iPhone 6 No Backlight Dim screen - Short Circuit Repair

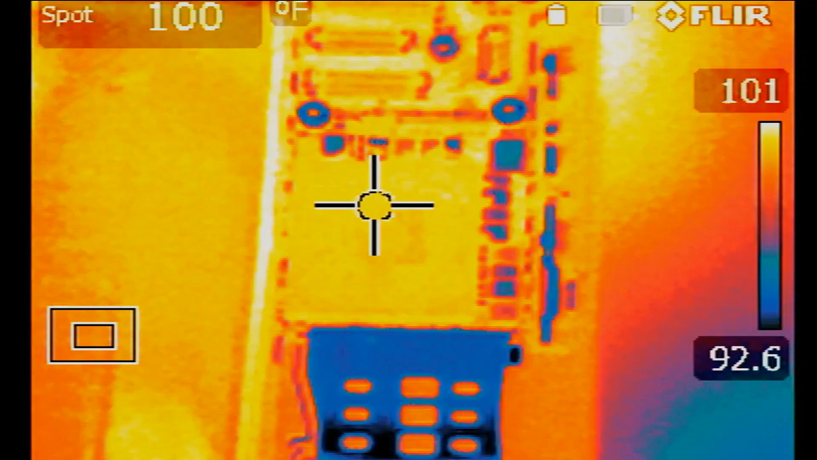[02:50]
On screen: spot 100°F
We should have one that works for it but we still have to test it. So let's turn the phone on to see if we are able to see any short on the thermal cam. So one, two, three.
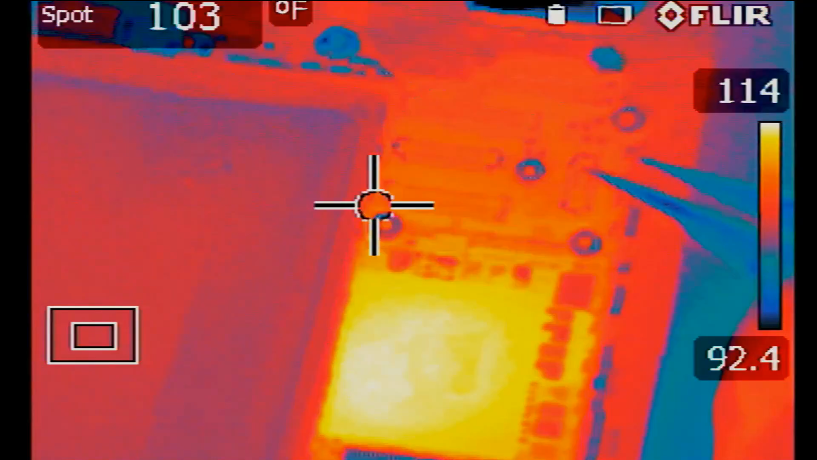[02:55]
On screen: spot 103°F
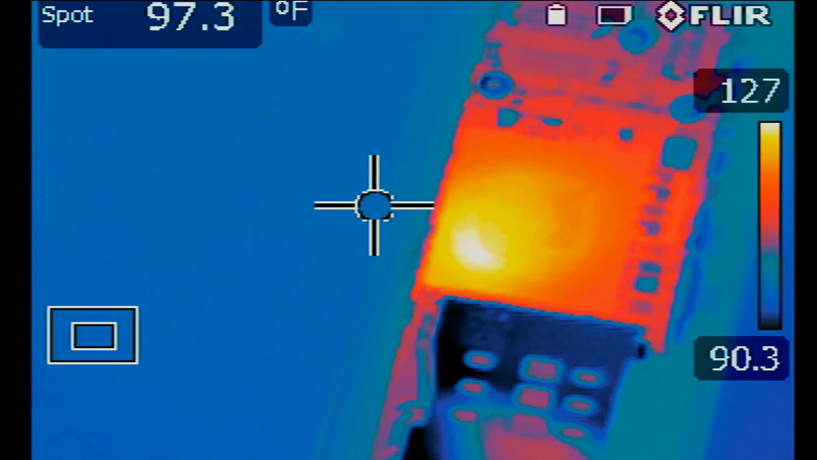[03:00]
On screen: spot 97.3°F
Okay, so we cannot tell from the thermal camera if one of the caps are causing the short.
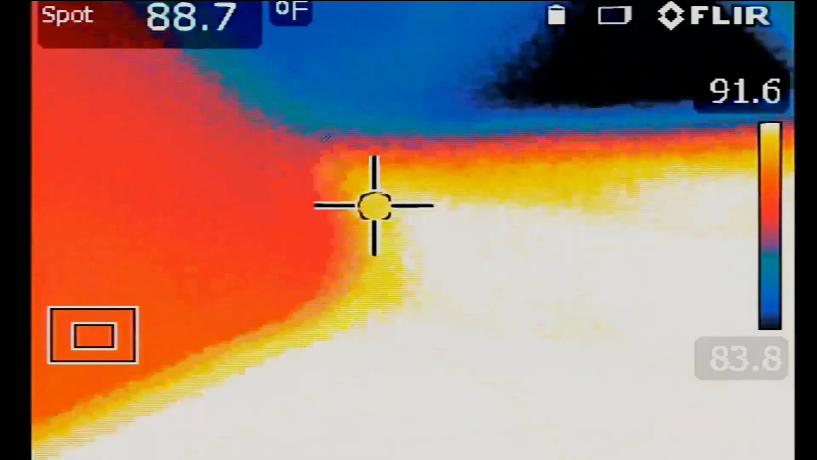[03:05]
On screen: spot 88.7°F
Now the short is not that short, it's not zero ohm short, it's 28 ohm short.